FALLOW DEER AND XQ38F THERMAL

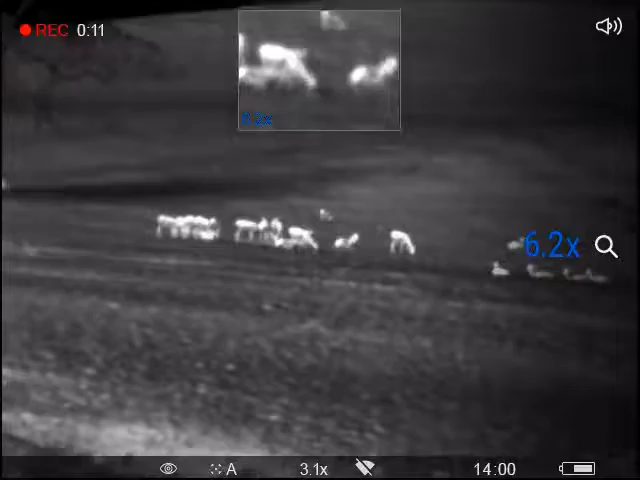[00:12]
Fallow deer. Look at all the fallow deer.
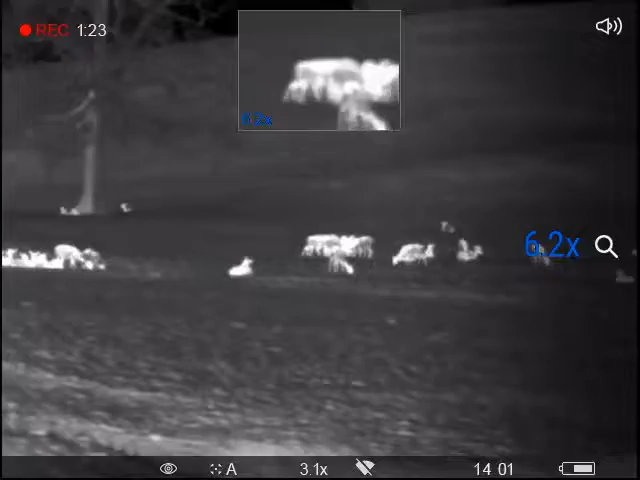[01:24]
See the stag. Can't see him.